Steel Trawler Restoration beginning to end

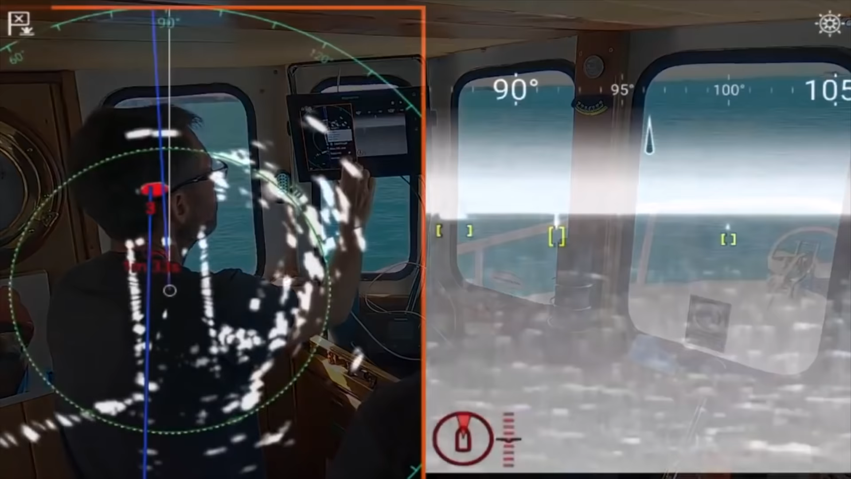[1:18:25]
do more, you could say track with camera, and the camera will point straight in the whole time.
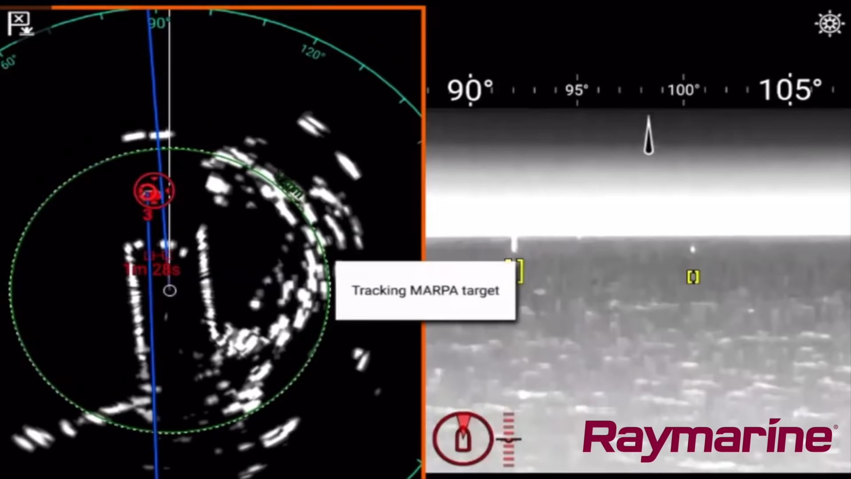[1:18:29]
It's pretty cool. It's pretty cool. Right, so that's the name of the boat, Keble Bay. Yeah. So basically it's the camera pointing, as we go past it, the camera should continue to track it. So it's pulling out AIS starter as well.
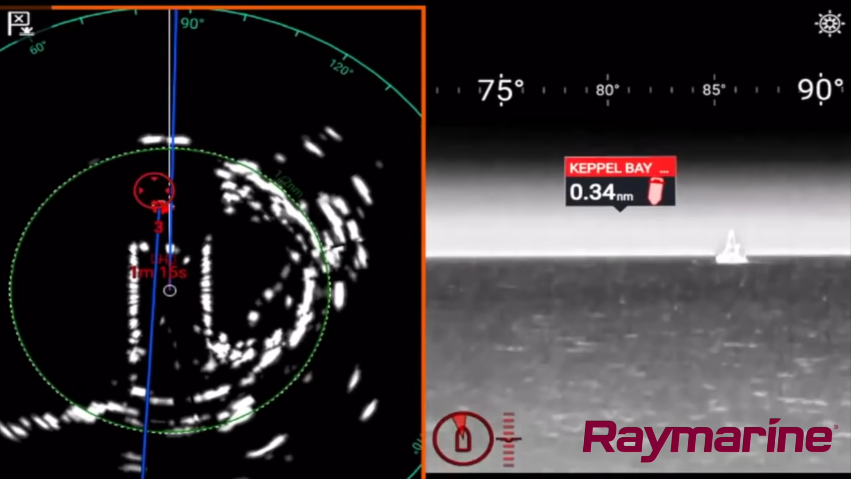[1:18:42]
Yeah, so it's AIS plus infrared plus radar. Wow, that's amazing. It's pretty cool. Yeah, that's really cool. Yeah.
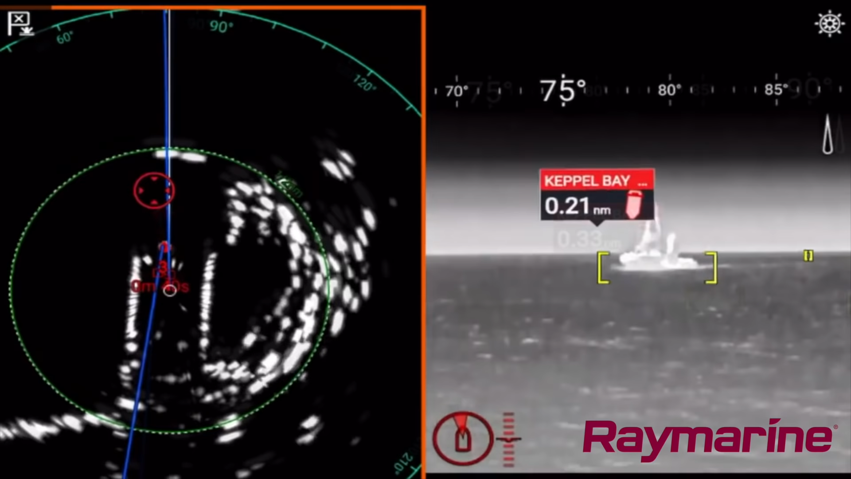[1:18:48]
Yeah. Yeah, I reckon that's actually a night, a really nice night vision mode. Yeah.
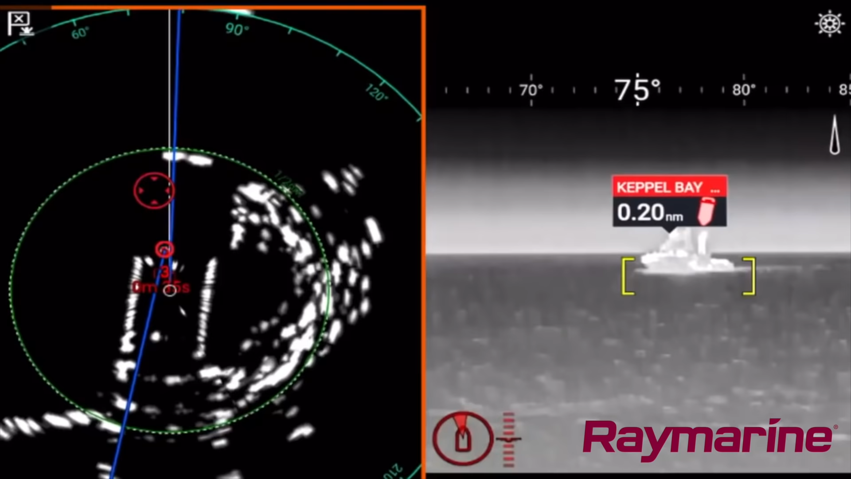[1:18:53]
Camera, infrared camera and radar together. 750 feet, you'd never think that was 750 feet.
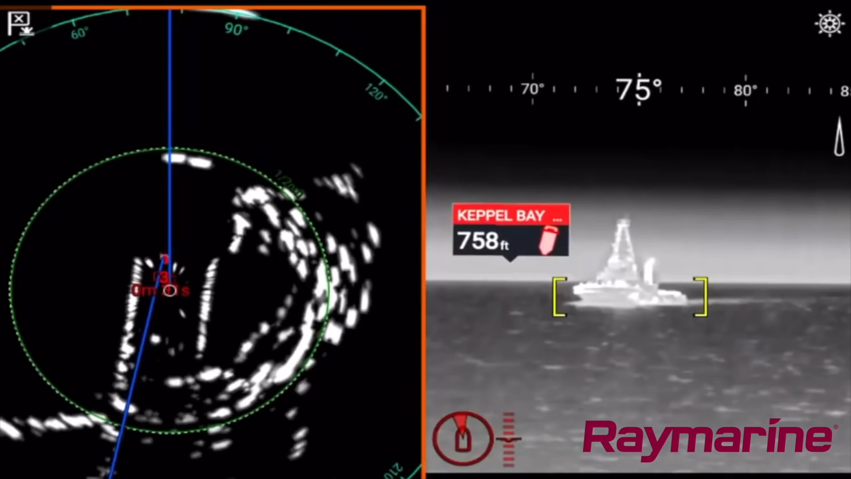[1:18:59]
I would have thought that would be like 300, 200. Yeah, right.
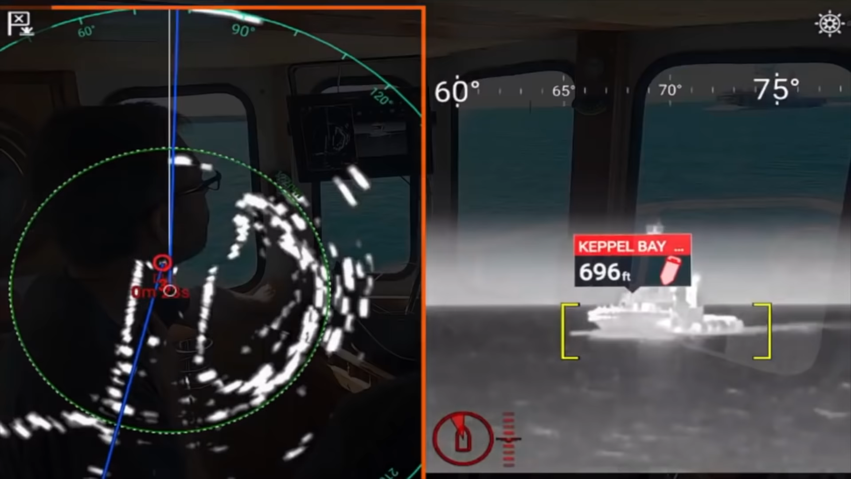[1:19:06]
So we can also go to this and then bring our range down a little bit. Right, so the camera's spinning around catching it. See the exhaust on it too? Yeah, that's awesome.
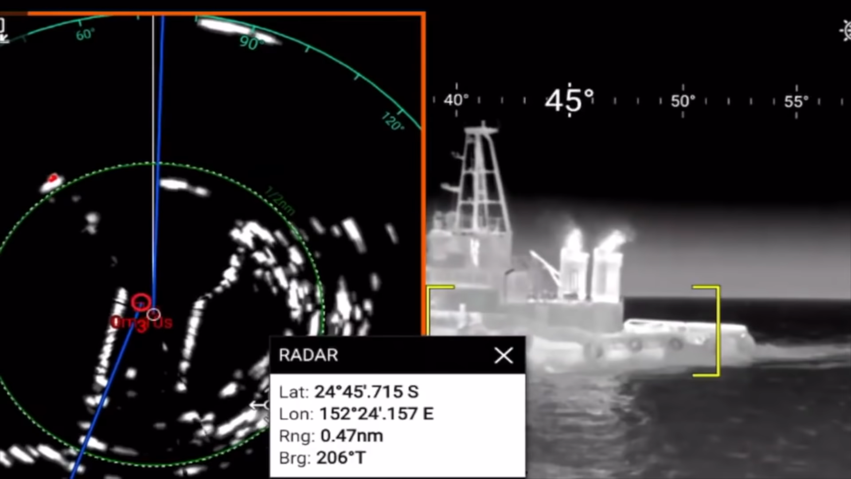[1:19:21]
Yeah, so the camera will just track it constantly.